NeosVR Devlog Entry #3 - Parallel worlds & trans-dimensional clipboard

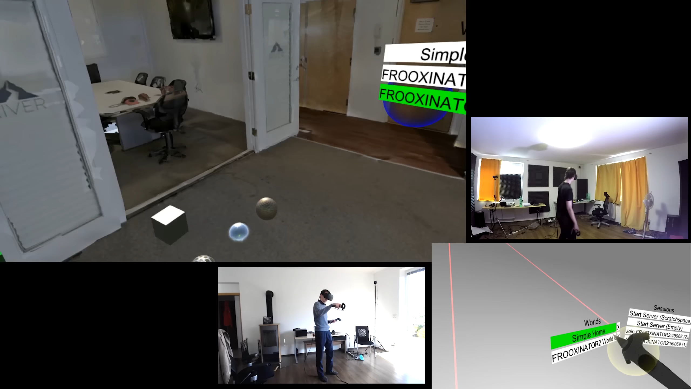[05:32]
So Karel should be joining this world as well. And he doesn't actually have to exit the first world. Oh, here you are. Hello. Hello. Oh, it's probably loading for him. We are in.
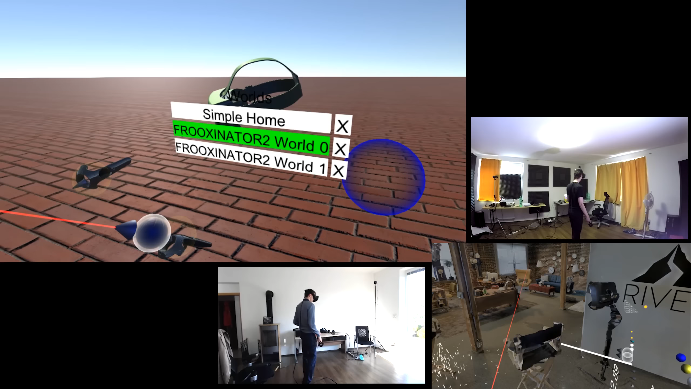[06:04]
So when I switch here, I can actually see Karel frozen right now because he doesn't send any new data. I can steal material and give him a different one.
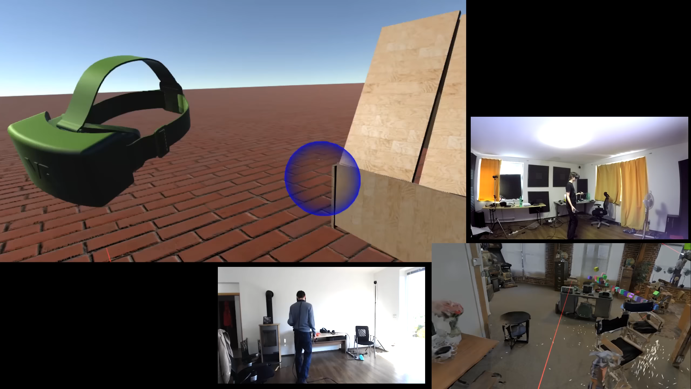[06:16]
And essentially, he's now interacting with the other world. Later on, it will actually be the avatar will show that the person is in another world.
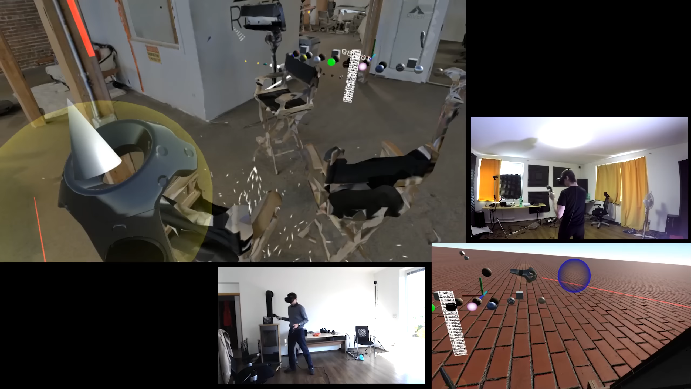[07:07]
Where's the glue? There is the glue. I'm going to glue the hair. So while he's busy in building the house in the other world,